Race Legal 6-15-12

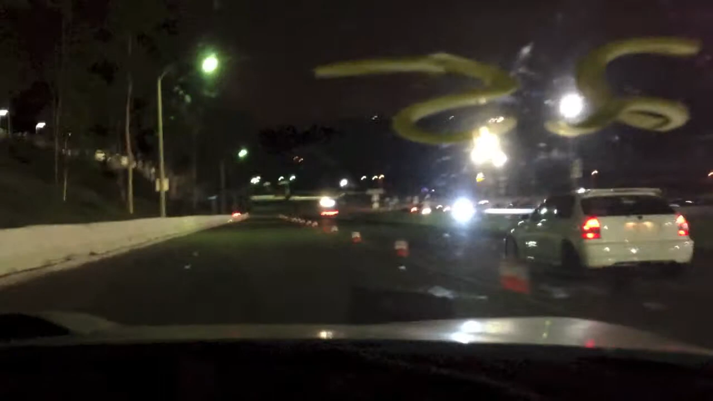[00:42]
There's the tranny again. Yeah. Oh yeah. Come on, go away light. There it goes.
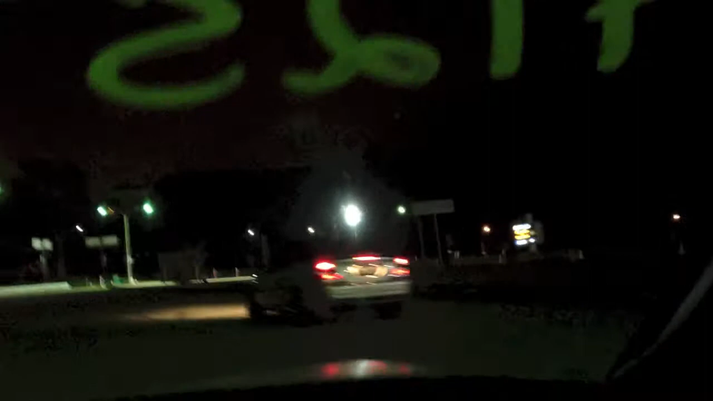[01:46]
Oh, he's so upset. Usually you let the driver, or the winner should let this drive by. Bye.